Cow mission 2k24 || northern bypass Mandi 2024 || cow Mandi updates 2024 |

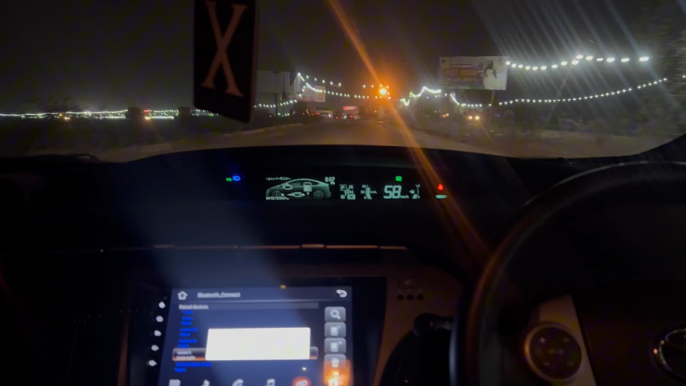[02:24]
मेमार से अगर आप आते हैं ना, ये वाला रास्ता बिल्कुल स्ट्रेट है, तो नज़र आ रहा होगा सामने आपको कि वाकई एक शहर आबाद हो चुका है,
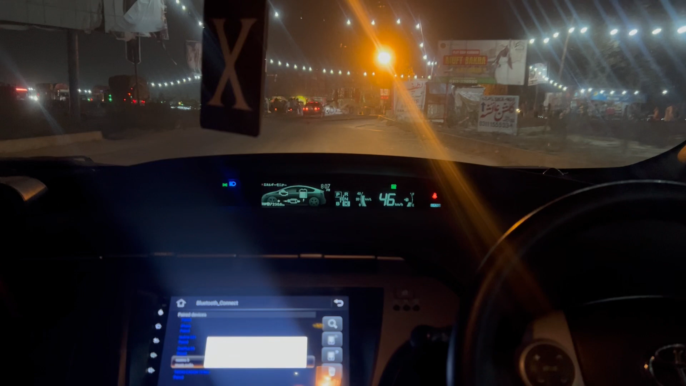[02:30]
और जिस तरीके से अरेंजमेंट है और लाइट्स लगी हुई हैं, तो भाई फुल संडे की नाइट जो है मज़ा आने वाला है।
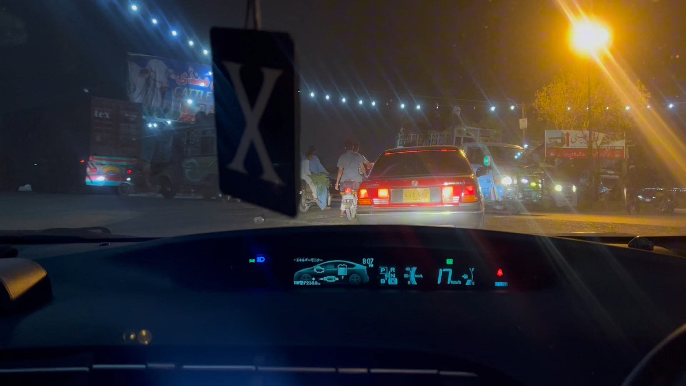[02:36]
तो अभी चलते हैं पार्किंग की साइड में, देखते हैं कितना रश है, प्लान तो हो रहा है कि पास बना लें।
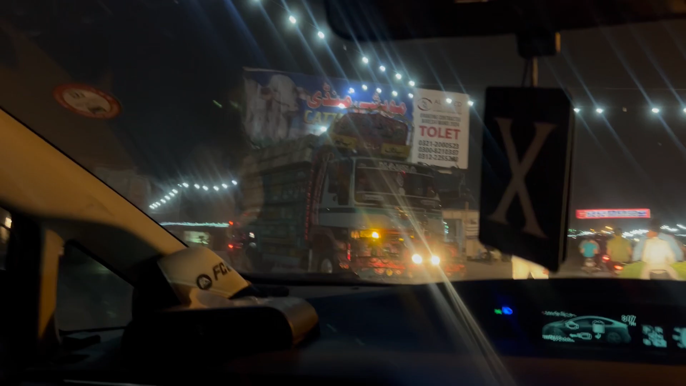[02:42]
ये मंडी का एंट्रेंस है भाइयों,
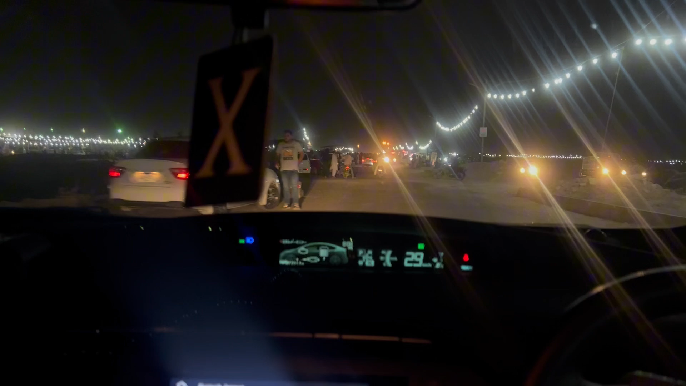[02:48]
लेफ्ट साइड पे जो है पार्किंग वाला एरिया है, और जिस हिसाब से रश नजर आ रहा है आज।